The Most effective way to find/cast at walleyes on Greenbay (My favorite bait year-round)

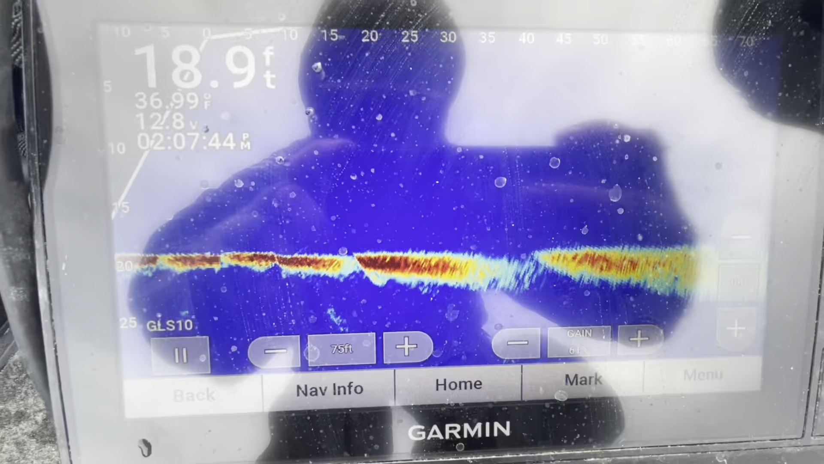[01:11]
On screen: depth 18.9 ft, water 36.99°F
All right guys so this is what I'm doing to find these fish.
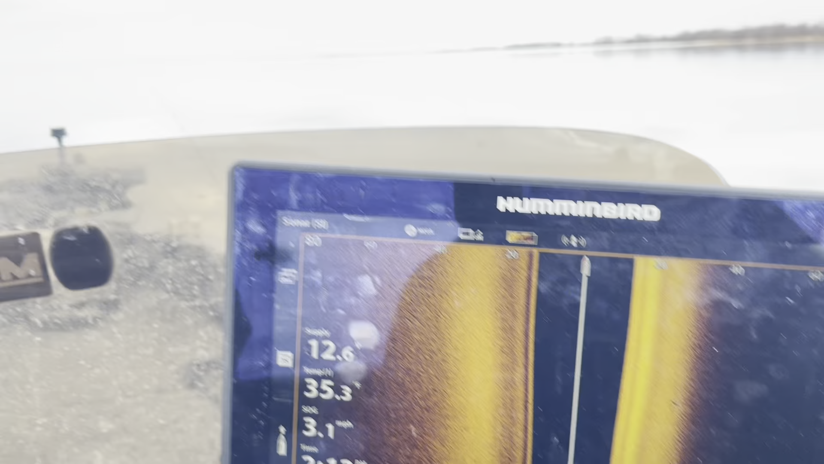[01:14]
I'm driving around out here on the flats doing my side imaging. Now the things I'm looking for, yes obviously I'm looking for fish but as you can see that water is 35-2. I'm looking for something that's going to stick out. It's going to be a half degree warmer, maybe a whole degree warmer, something a little dirtier. The dirtier water is going to be your warmer water and that's where them fish are going to filter into. So I'm mostly driving around using the side imaging
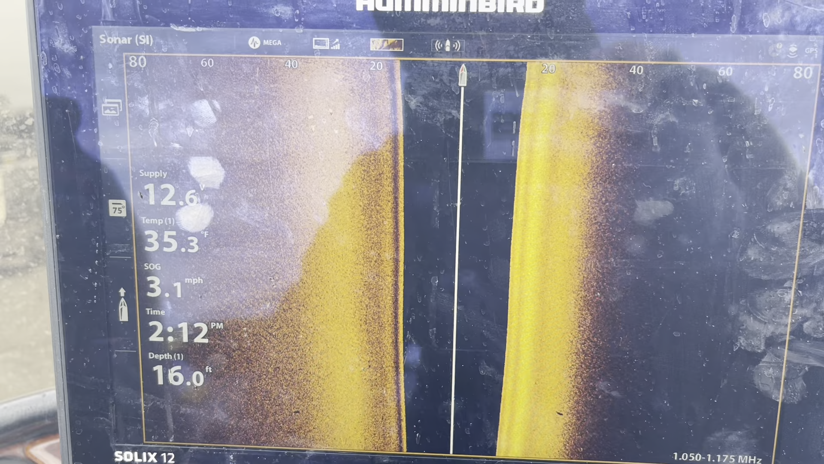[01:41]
On screen: depth 16.0 ft, speed 3.1 mph
looking for that warmer water and finding fish.
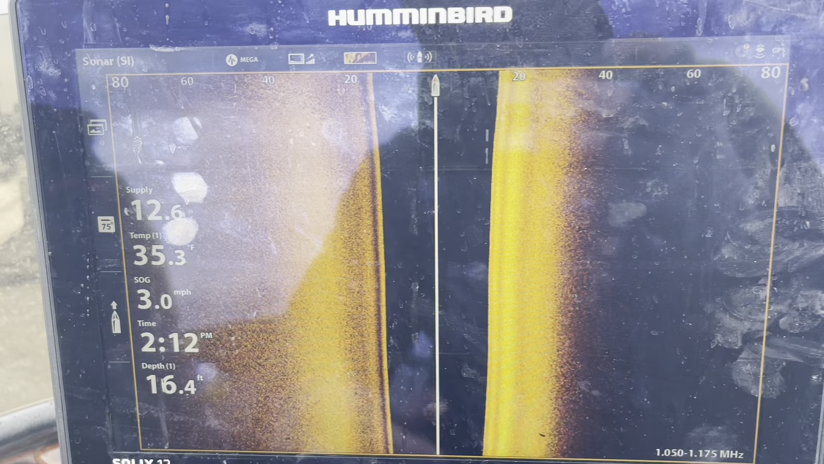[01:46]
On screen: depth 16.4 ft, speed 3.0 mph
Yes if I see fish you know a huge pot of them I'm more than likely going to stop and drop the trolling motor back down and start casting at them.
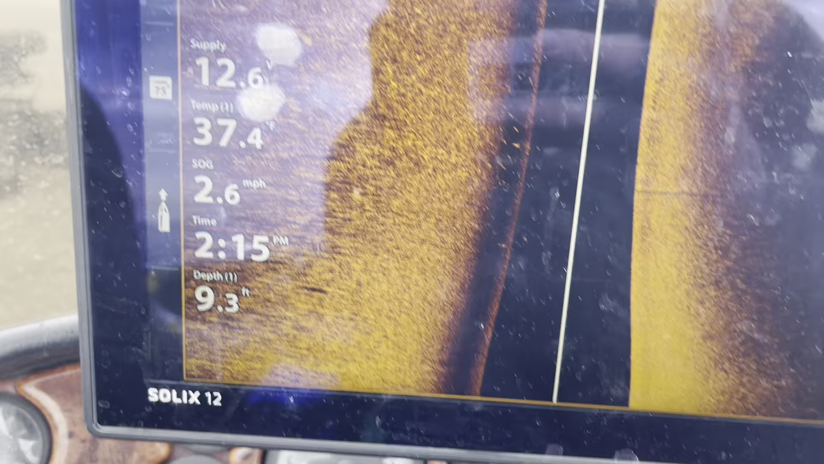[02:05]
On screen: depth 9.3 ft, speed 2.6 mph
So here's a big example right here what I'm looking for.
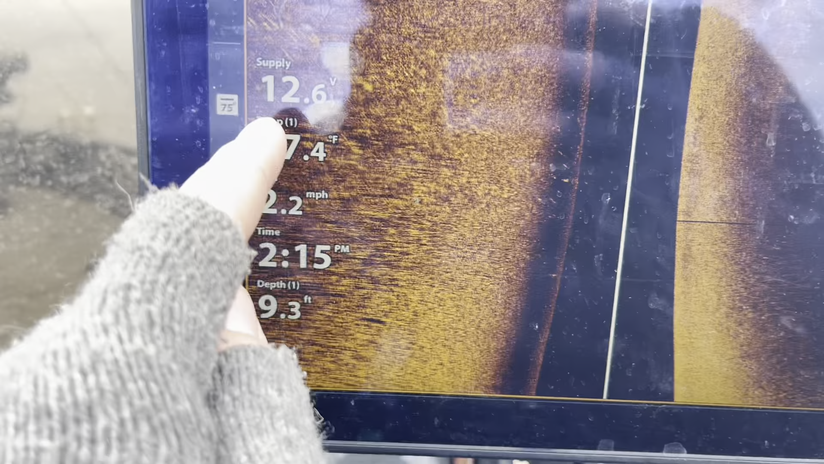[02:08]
On screen: depth 9.3 ft, speed 2.2 mph
37 degree water and as you can see there's a bunch of fish right there. A bunch right here too. 37.5.
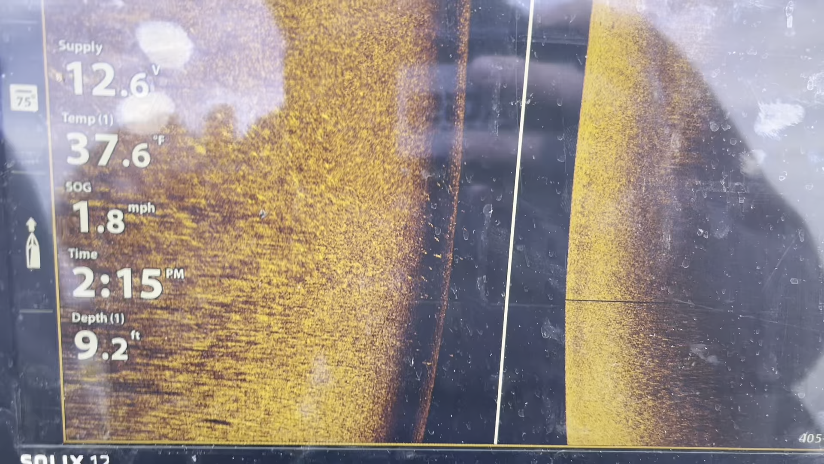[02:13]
On screen: depth 9.2 ft, water 37.6°F, speed 1.8 mph
It is a whole two degrees warmer than it is over there where we just were.
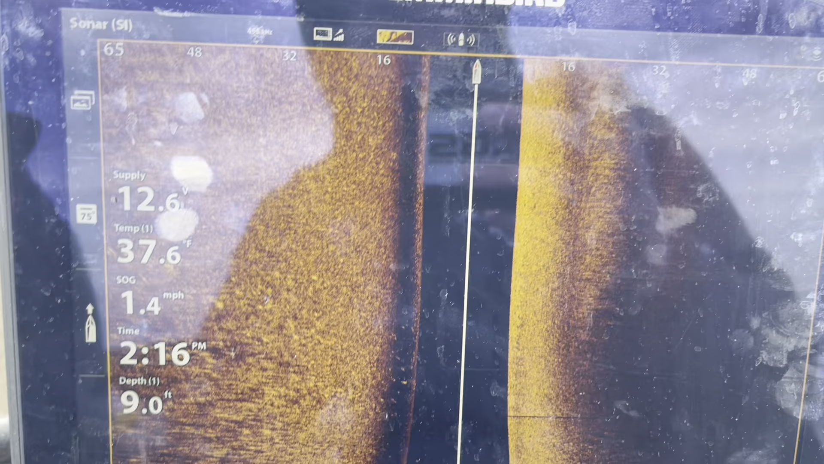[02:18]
On screen: depth 9.0 ft, water 37.6°F, speed 1.4 mph
Another big tip I want to give out real quick is if you guys are hummingbird owners, go up here in that top corner. Most people are going to have that on mega.
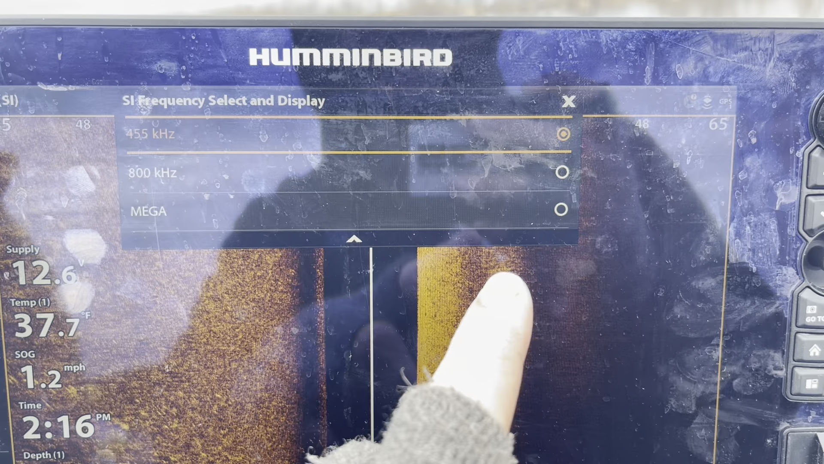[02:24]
On screen: speed 1.2 mph
Turn that down to 455. It is going to definitely get you a lot better pixel resolutions in this shallow water.
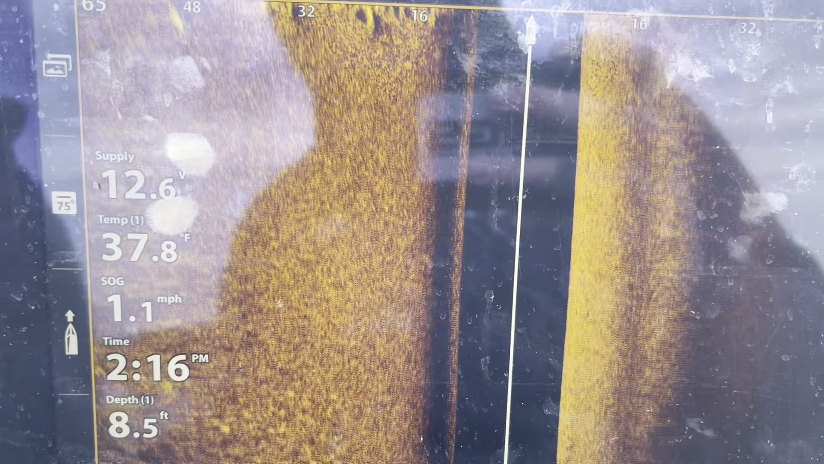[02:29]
On screen: depth 8.5 ft, water 37.8°F, speed 1.1 mph
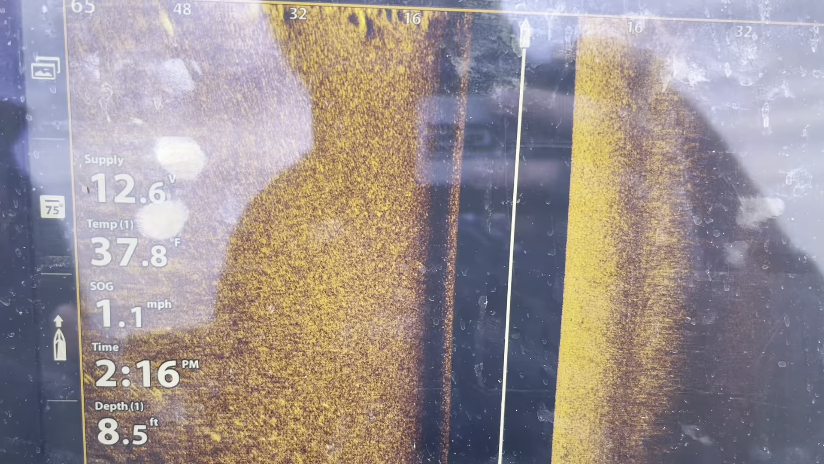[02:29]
On screen: depth 8.5 ft, water 37.8°F, speed 1.1 mph
And as you can see right there there's a huge rock bar coming up on the side imaging.
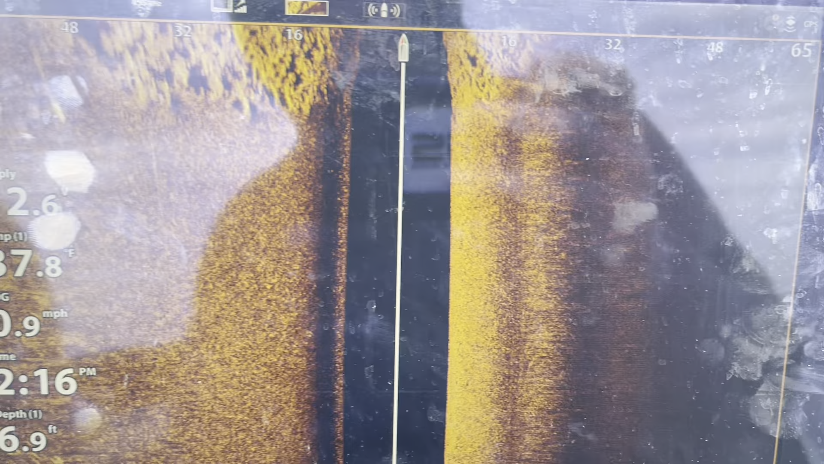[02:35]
But look at 37.8. I mean that water is almost three, four degrees warmer than the water we were fishing over there.
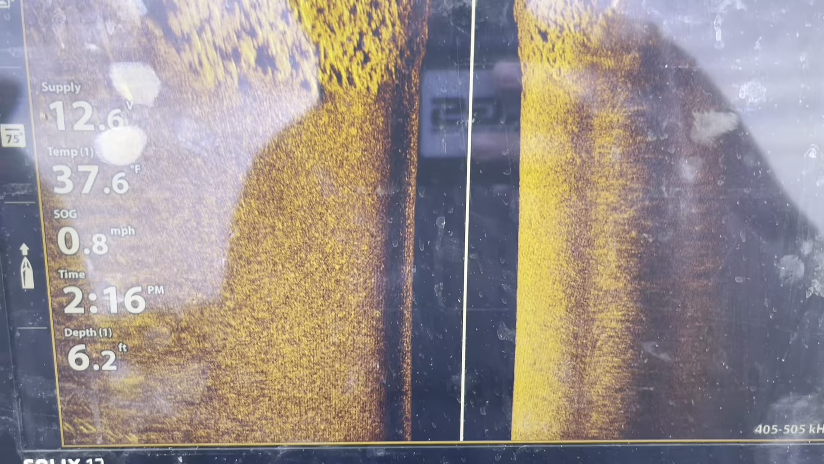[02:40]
On screen: depth 6.2 ft, speed 0.8 mph
So there's definitely going to be some active fish here. All right guys I want to go over the ways that I'm working my hair jig here and the setup I'm using for this hair jig.